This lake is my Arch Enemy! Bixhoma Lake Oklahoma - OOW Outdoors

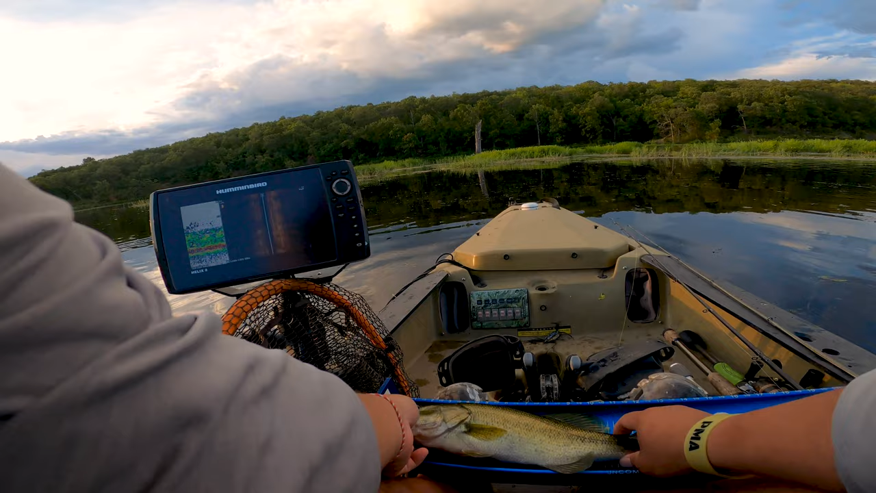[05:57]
Oh, 14. 14 and a half. 14 and a half. 14 and a half.